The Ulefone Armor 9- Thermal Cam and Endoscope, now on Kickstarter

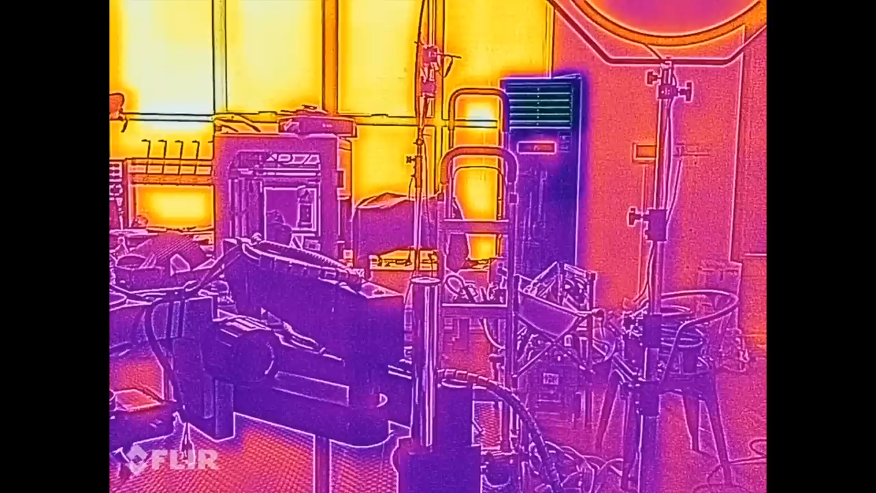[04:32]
And you can see the AC part is darker than the other part. The window is much brighter.
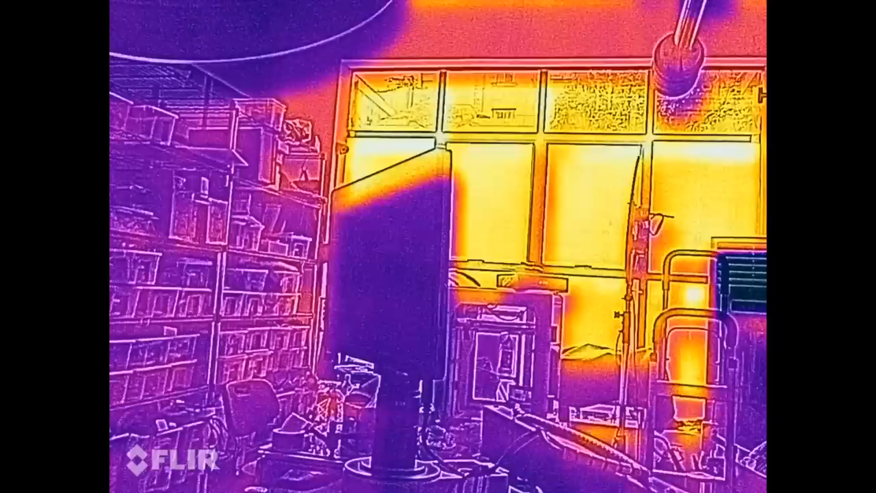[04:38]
And then let's compare it with the BV9900.
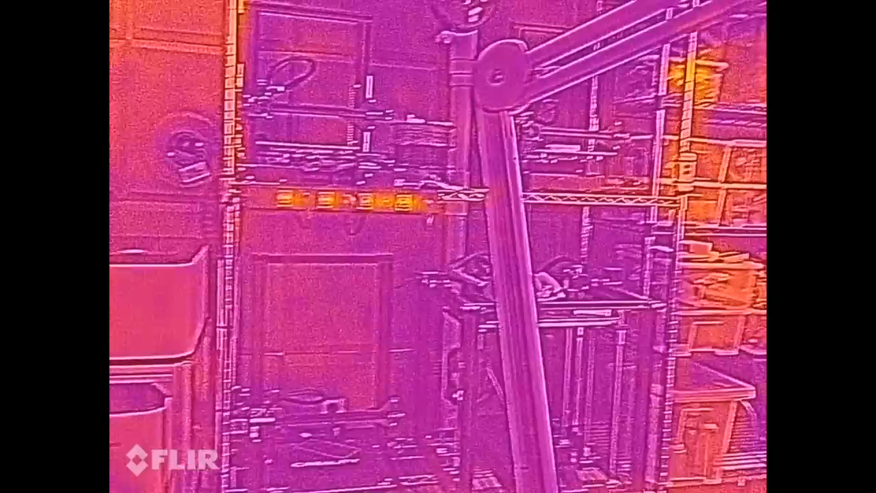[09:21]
As far as the thermal camera and most basic functions
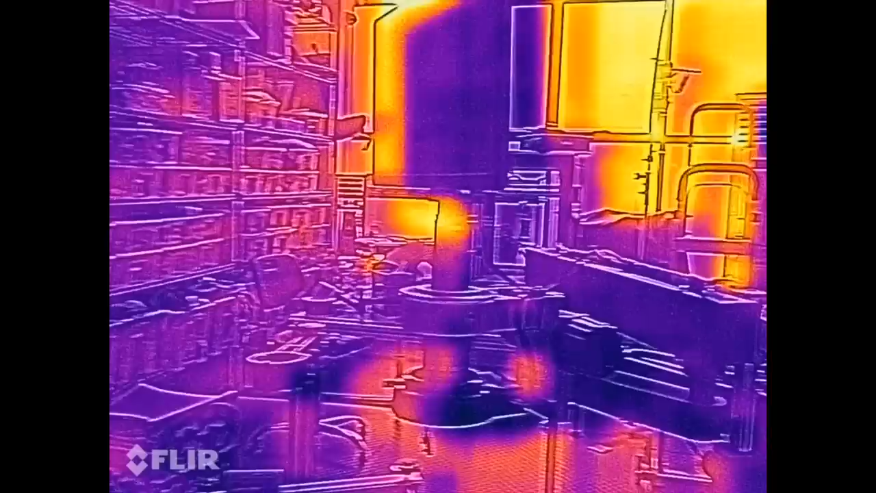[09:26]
go- the Armour Knight is pretty much a head-to-head competitor with the BB9900 Pro.